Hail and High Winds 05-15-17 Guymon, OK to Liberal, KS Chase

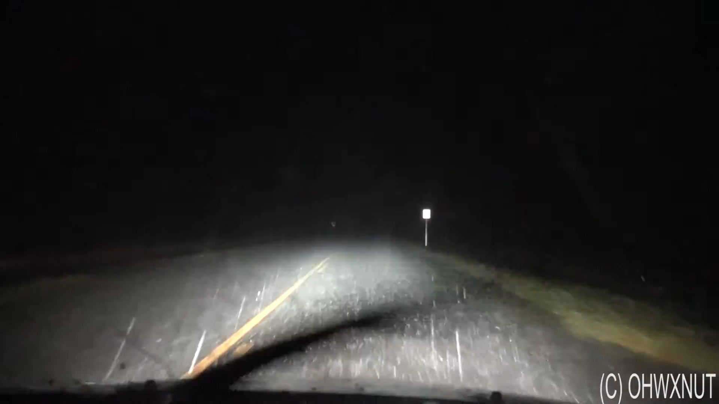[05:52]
They was getting pounded by the near hooker. Oh my god, it's covering the road like crazy right now. My poor car! Video, or didn't happen. I was just trying to key up, they record it.